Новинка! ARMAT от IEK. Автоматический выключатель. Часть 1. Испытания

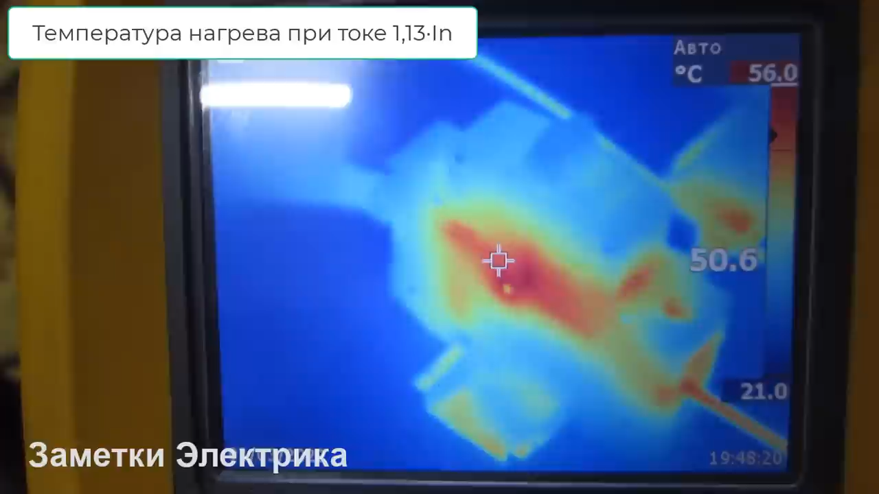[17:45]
On screen: scale bottom 21.0°C
Видим, да, где у нас контактное соединение даже, в принципе.
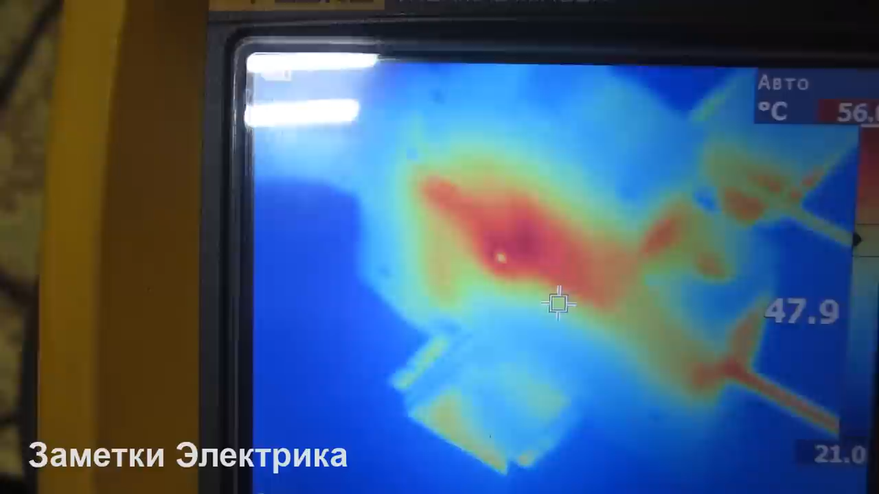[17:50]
On screen: scale bottom 21.0°C
Максимальная температура составляет 56 градусов. Вот в этой точке.
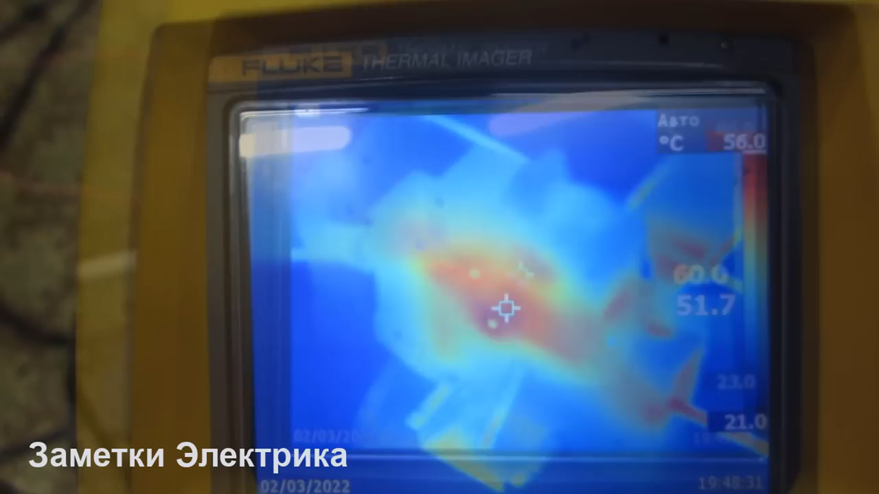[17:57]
On screen: scale top 56.0°C
А вот с этой стороны 66 градусов.
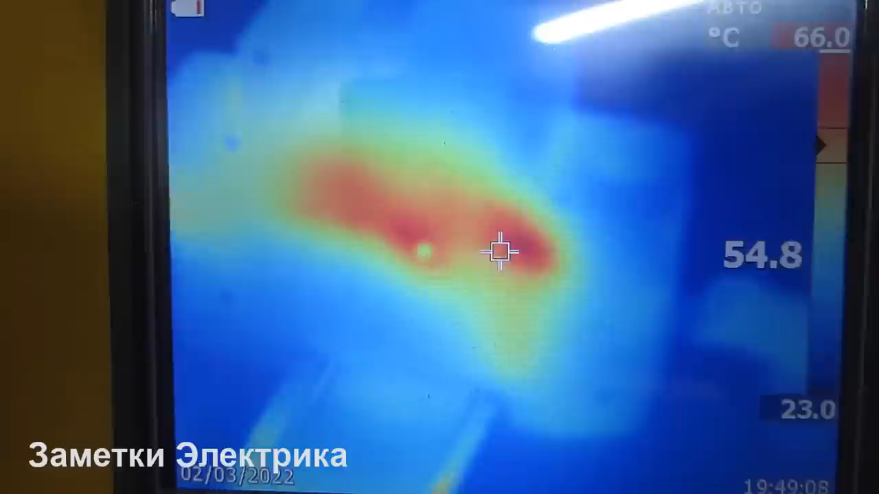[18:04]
On screen: scale top 66.0°C, scale bottom 23.0°C
59,
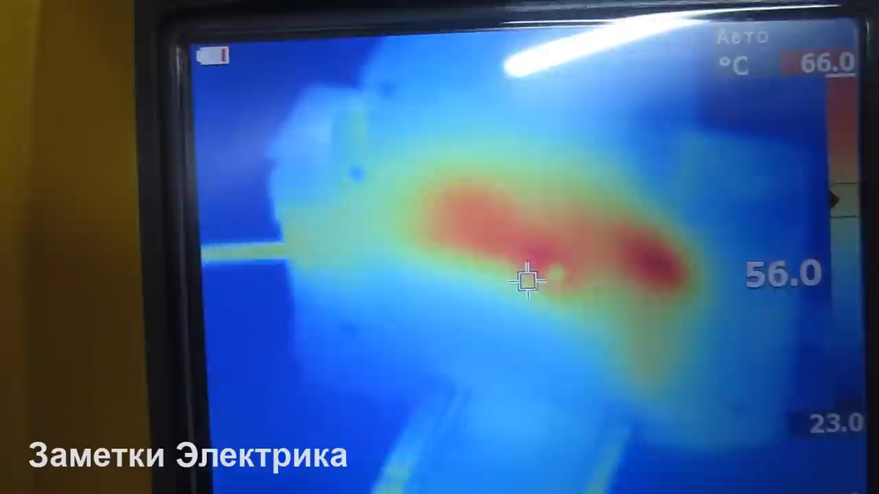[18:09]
On screen: scale top 66.0°C, scale bottom 23.0°C
62. Максимальная 66 градусов. Провод имеет температуру
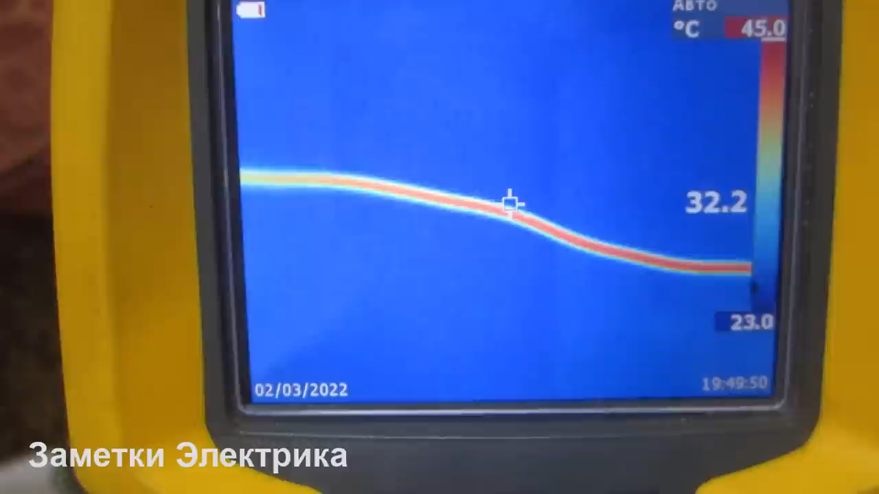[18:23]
On screen: scale top 45.0°C, scale bottom 23.0°C
44 градуса.
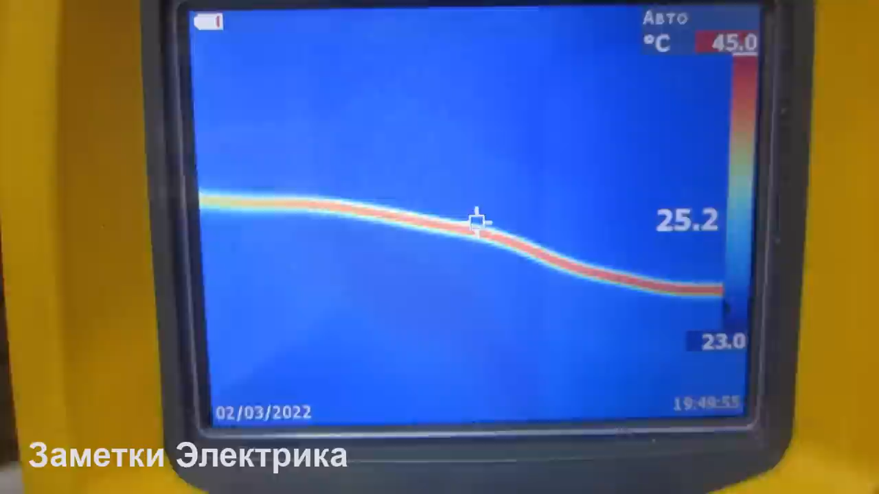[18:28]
On screen: scale top 45.0°C, scale bottom 23.0°C
Это у нас ВА-4760. Так, и температура максимальная с этой стороны автомата составляет 54 градуса. С этой стороны у нас 59 градусов.
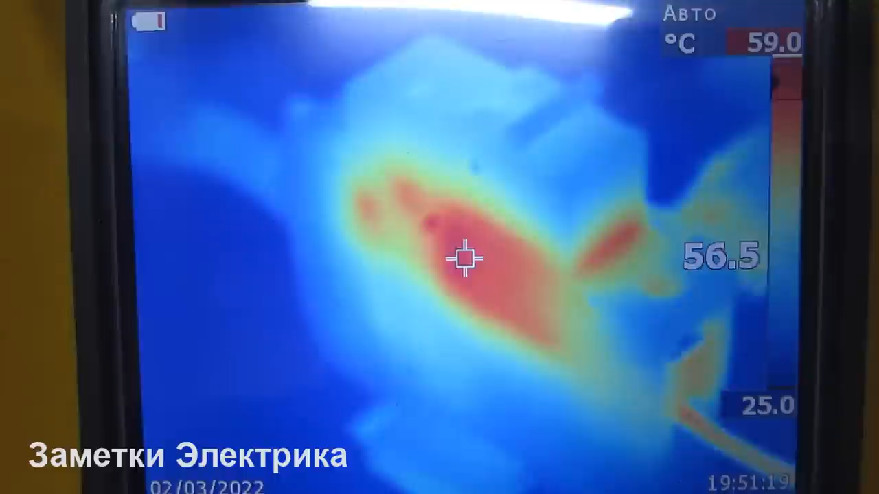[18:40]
On screen: scale bottom 25.0°C
Вот у нас максимальный нагрев.
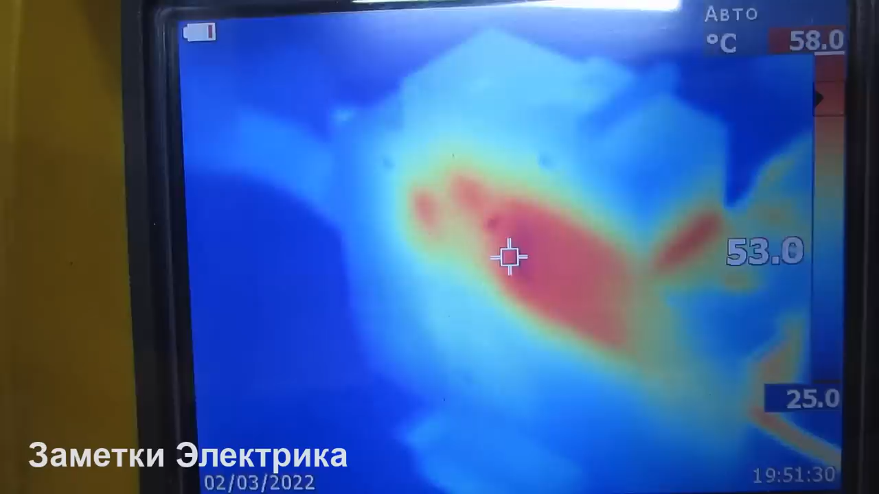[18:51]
On screen: scale top 58.0°C, scale bottom 25.0°C
58-59. Давайте у Армата еще глянем.